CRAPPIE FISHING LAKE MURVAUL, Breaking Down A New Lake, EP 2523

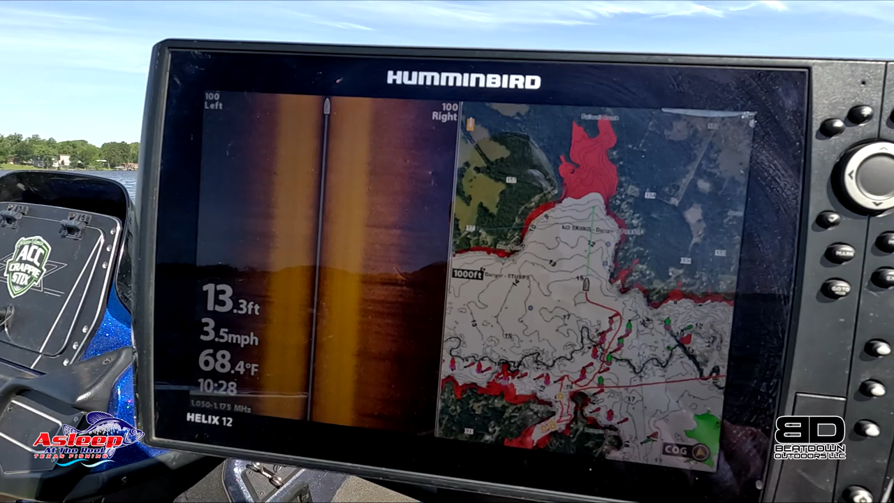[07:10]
On screen: depth 13.3 ft, water 68.4°F, speed 3.5 mph
So here's another deal that I'm looking at. So I've been over here. I'm going to go check this area out right here. So there's no skiing, danger, stumps. You can see right there at 13, 12.
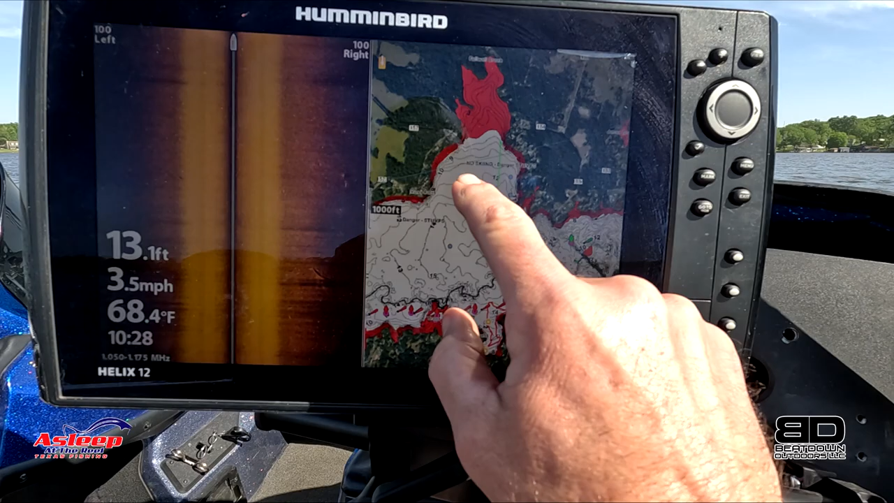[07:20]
On screen: depth 13.1 ft, water 68.4°F, speed 3.5 mph
Just as gradual work its way up.
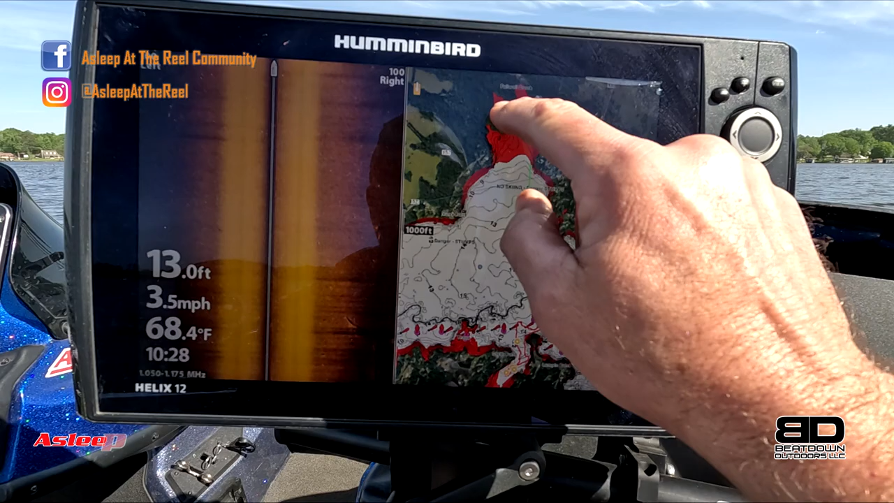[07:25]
On screen: depth 13.0 ft, water 68.4°F, speed 3.5 mph
And their bra will be spawning up in there, I'm assuming. And so I'm going to go try that area real quick.
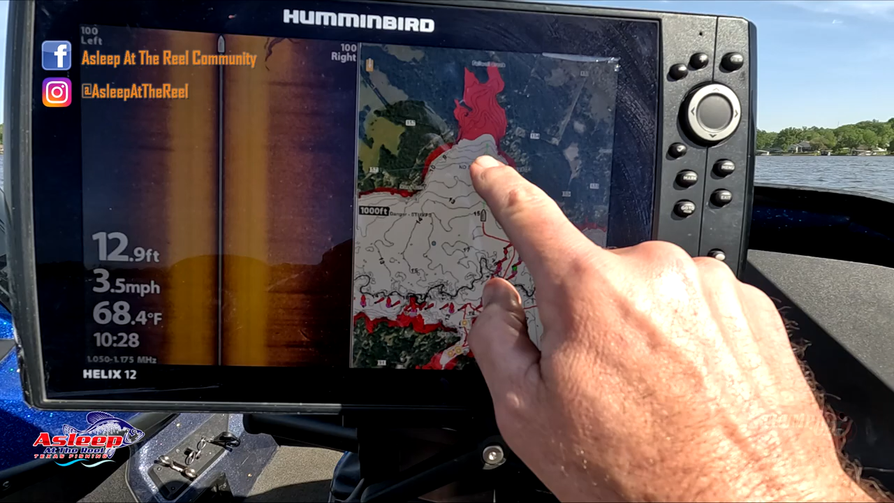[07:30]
On screen: depth 12.9 ft, water 68.4°F, speed 3.5 mph
And if not, they've got another spot over there. That's kind of how I'm breaking this thing down. Just looking at these contour lines. Let me get... No, I want to leave that on there because I want to see what I'm... I don't know this lake, so I don't know if I'm in stumps yet or not. It doesn't look like it. But anyway, I'm going to give it a shot up here. Once I see a couple stumps, then I'll start fishing.